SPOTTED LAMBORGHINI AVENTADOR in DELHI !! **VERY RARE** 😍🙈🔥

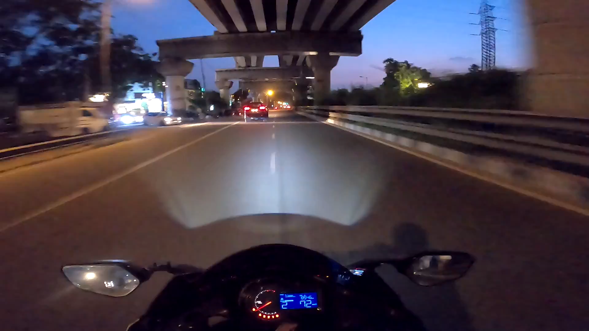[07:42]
Lamborghini ब्लैक कलर में लैम्बो थी वहाँ पे एंड इट वाज लुकिंग वेरी वेरी कूल। तो हम यहाँ से मारते हैं यू टर्न एंड लिटरली लैम्बो की जो आवाज़ थी ना इट वाज वेरी वेरी लेट।
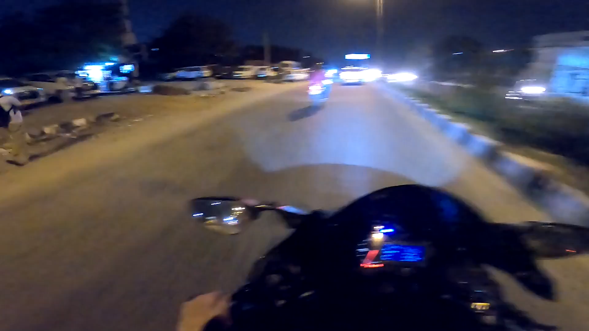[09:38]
ये देखो आगे से प्लेन जा रहा है और ये हो गया चला गया क्रॉस।
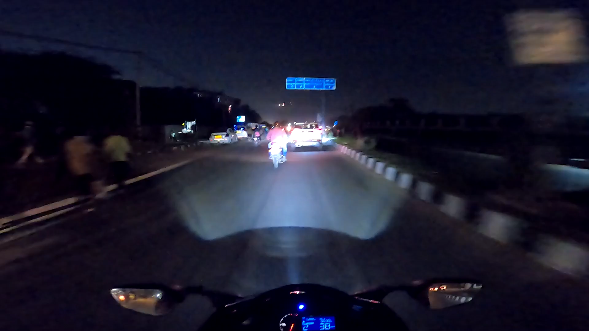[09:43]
तो मैं ये टनल पकड़ूंगा क्योंकि इससे मैं सीधा चला जाऊंगा उस रोड पे जो गुड़गांव वाली है, जो गुड़गांव हाईवे। टनल।